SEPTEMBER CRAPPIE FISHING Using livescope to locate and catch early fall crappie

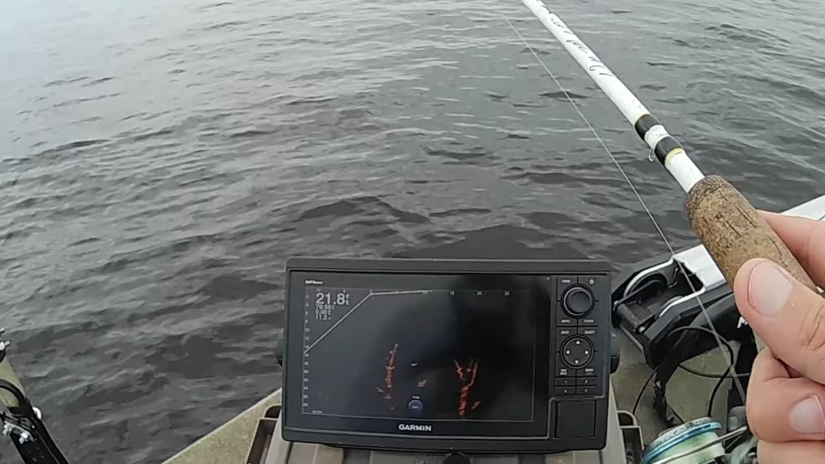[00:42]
So what you want to do is when you are fishing for a fish that's on any kind of structure, whether it be, or cover, if it's a tree, if it's a bridge piling, or if it's a brush pile, to make sure that your jig is by the fish, it needs to be the same brightness as the fish is.
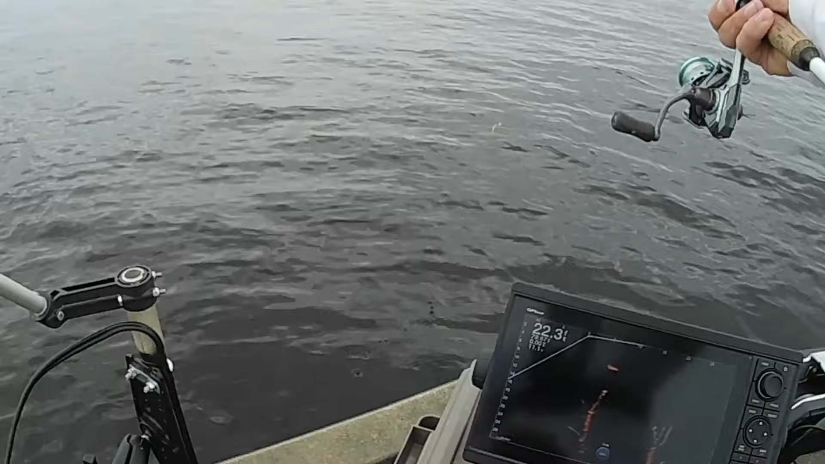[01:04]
If the fish is bright, your bait needs to be the same brightness. And if it's not, you're not by that fish. You're off to one side or the other. And you just want to make sure every time, I mean, it takes a little practice. But every time you, you pitch it out there, you want to make sure that it's right by them. You'll think, you'll get your bait down there and you'll say, man, he ain't biting. Well, sometimes they may not even move at six inches to hit it.
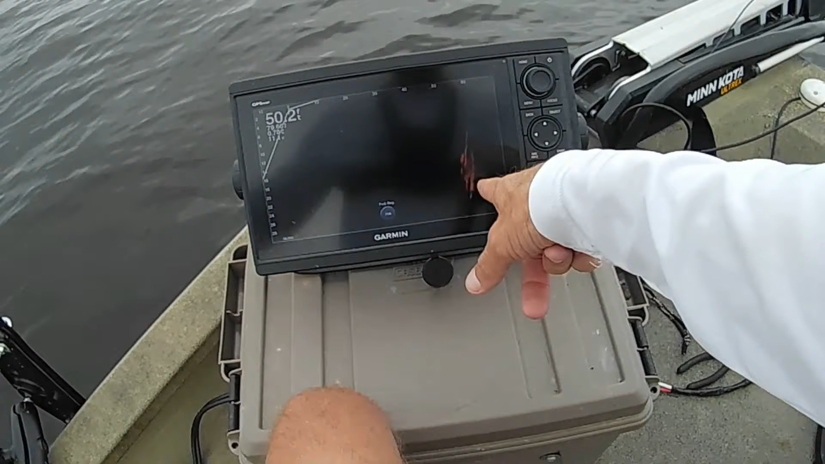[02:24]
And there's a tree that's got a bunch of fish in it out here at 60 feet. So it could be a large mouth, could be catfish, could be crappie. We're going to ease over to it and see what it is. Oh, golly bomb.
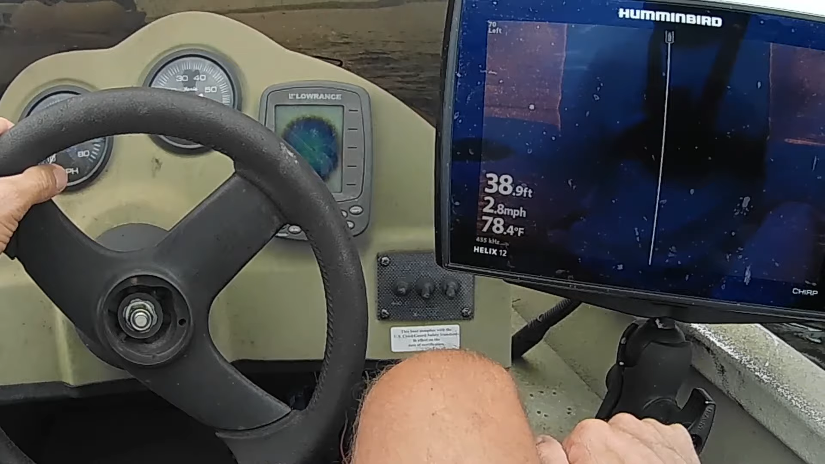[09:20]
On screen: depth 38.9 ft, water 78.4°F, speed 2.8 mph
If you saw my last video last week, they were holding really tight to the cross member that's in between the pylons.
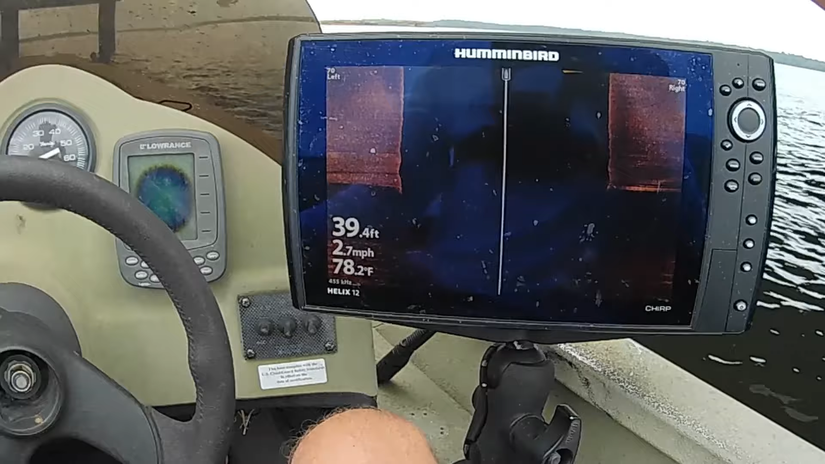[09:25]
On screen: depth 39.4 ft, water 78.2°F, speed 2.7 mph
So, I may not be able to see them very well on side imaging.
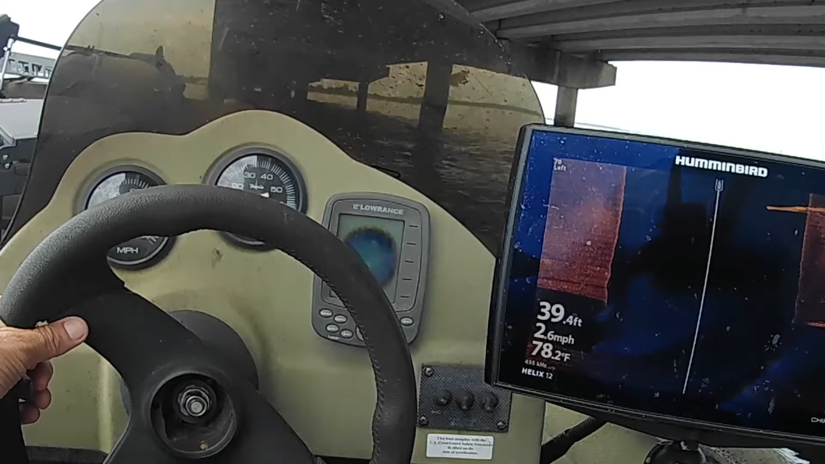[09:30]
On screen: depth 39.4 ft, water 78.2°F, speed 2.6 mph
Just because of where they are.
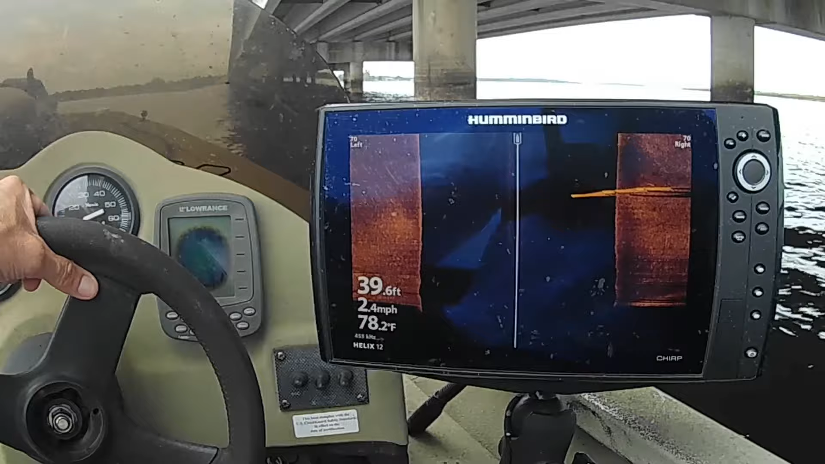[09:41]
On screen: depth 39.6 ft, water 78.2°F, speed 2.4 mph
And see if it's any better because, like I said, they can hold really tight.
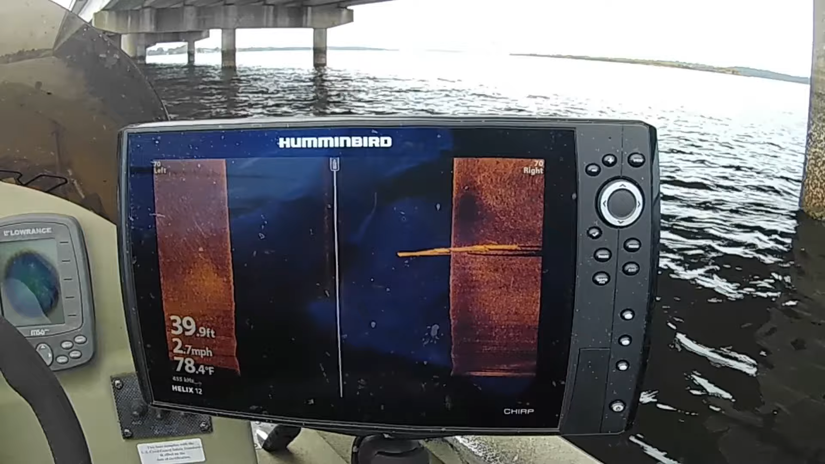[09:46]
On screen: depth 39.9 ft, water 78.4°F, speed 2.7 mph
And this won't pick them up.
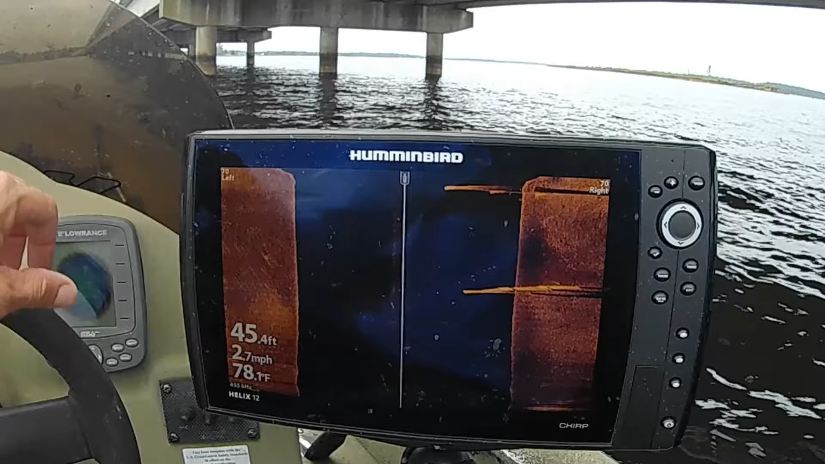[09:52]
On screen: depth 45.4 ft, water 78.1°F, speed 2.7 mph
There's some sort of fish suspended off the edge of that channel right there. Easy.
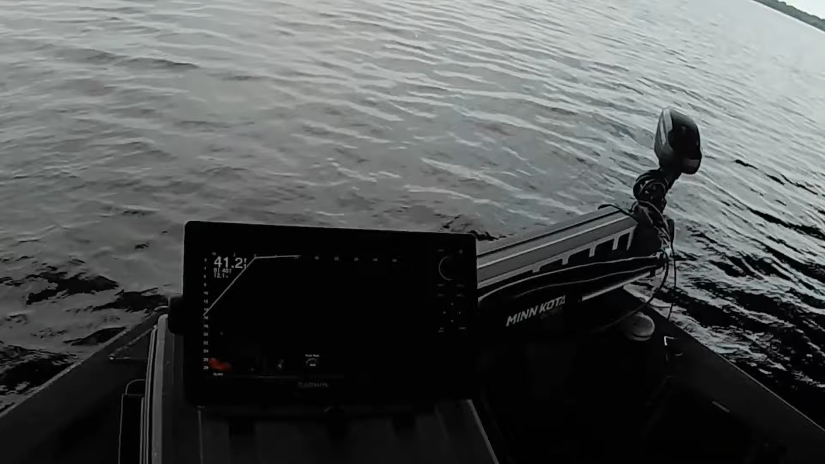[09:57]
The wind shifted and coming out of the direction where I can't fish with the right side of the pylons.
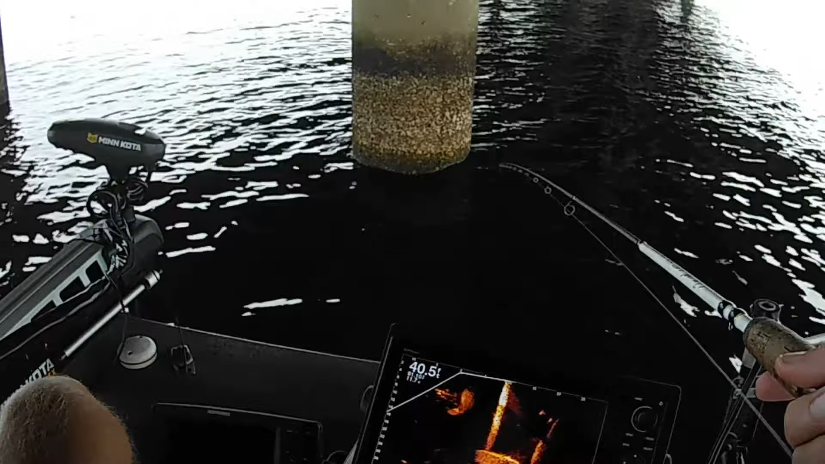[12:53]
Here comes a big old ball shad and a bass chasing him. There he is. There he is. Right there. He was right here close.